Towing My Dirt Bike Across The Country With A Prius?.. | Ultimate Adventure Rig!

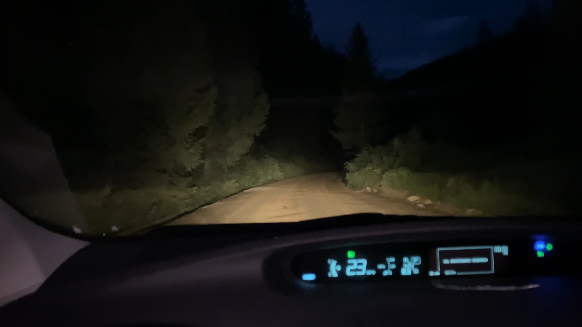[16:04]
Got about half a mile left on the dirt road. Oh my God, my ball joints. Oh man, I'm ready to get a good night's sleep and do some riding, man. Let's go.